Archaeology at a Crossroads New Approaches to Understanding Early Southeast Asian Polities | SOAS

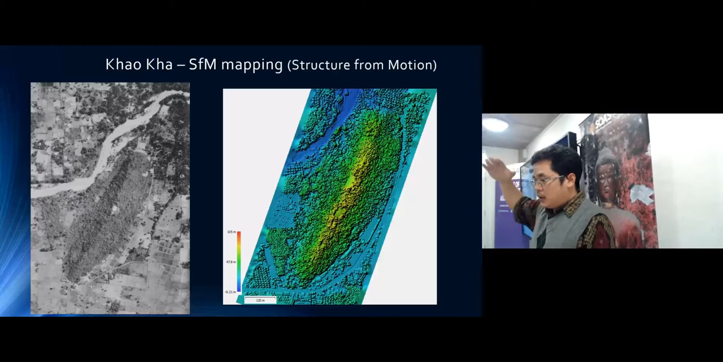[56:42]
the scientists to make. It's north to south. The alignment is from north to south, and it's probably around 1 kilometer long. On the ridge of this small hill,
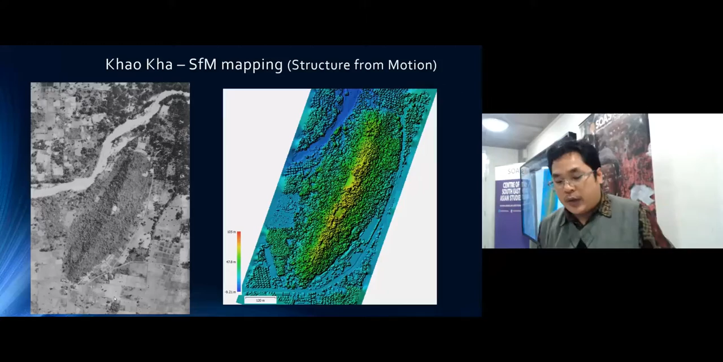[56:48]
you can see a series of shrines, and this is the biggest one that we have.
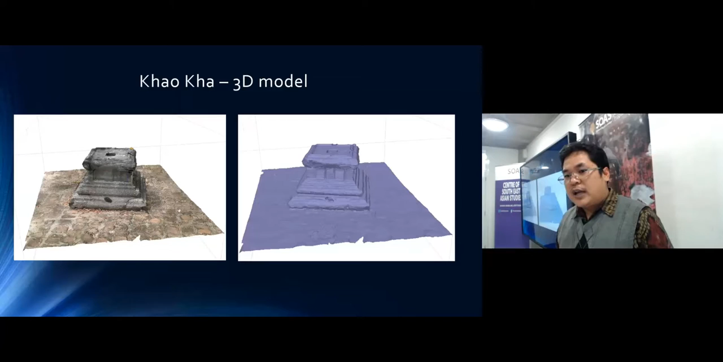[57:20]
you work with the scientists to map out the whole thing. And we can look at this in 3D form in the lab later on.
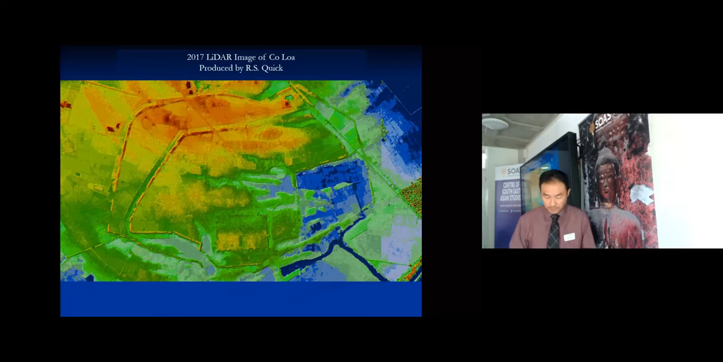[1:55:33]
And one of the things that we've noticed is that it may actually have its own wall with its own series of bastions.